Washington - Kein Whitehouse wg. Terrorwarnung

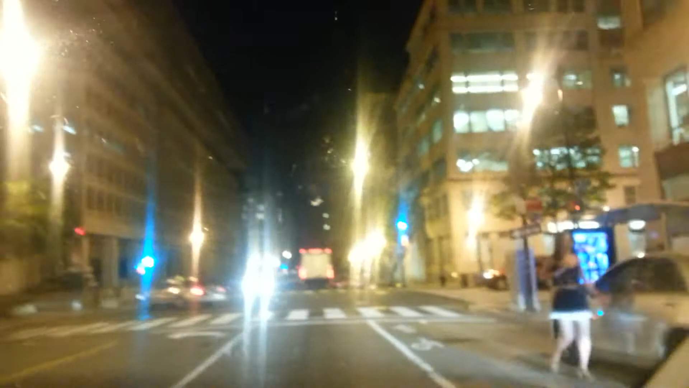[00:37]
Fine American Hooker. Fuss. Weiter auf Pennsylvania Avenue North West. Architecture. Reminds me of V.